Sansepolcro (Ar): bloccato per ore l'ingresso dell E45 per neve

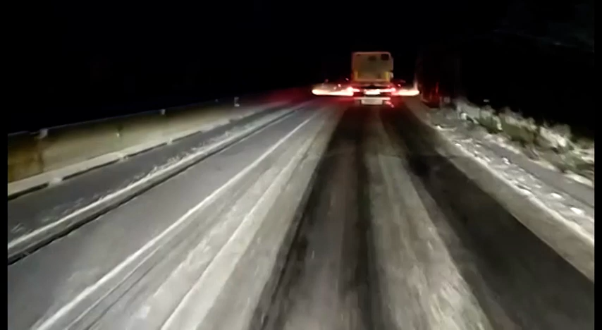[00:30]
La neve caduta durante la notte ha causato non pochi disagi, tante le segnalazioni sui social network, una su tutte nel gruppo Vergogna E45, da parte degli automobilisti che denunciano la scarsa sicurezza del manto stradale e l'insufficienza di mezzi spazzaneve e spargisale.